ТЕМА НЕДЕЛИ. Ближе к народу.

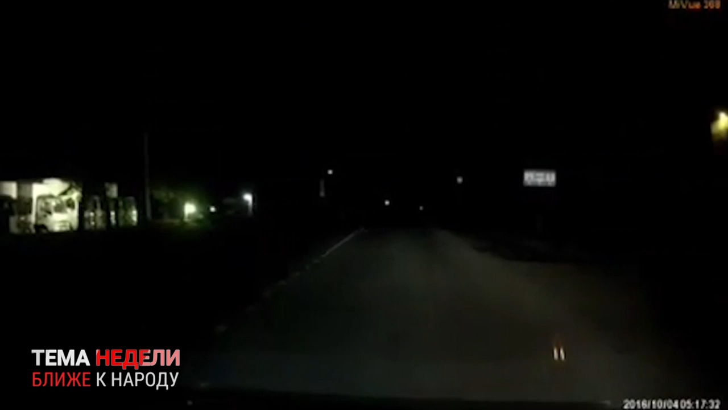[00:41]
Сам того не понимая, перепугал все Приморье. Сразу два видеоролика появились в интернете в течение суток, где отчетливо видно, что крупная кошка гуляет в городской среде, а не в тайге. Авторы кадров, снятых видеорегистратором автомобиля, тут же прописали место встречи. Город Артем, район улицы Берзарина, неподалеку от магазина Кошелка. От Владивостока это примерно 50 километров. Следующий вопрос, который волновал общественность, точно ли это тигр?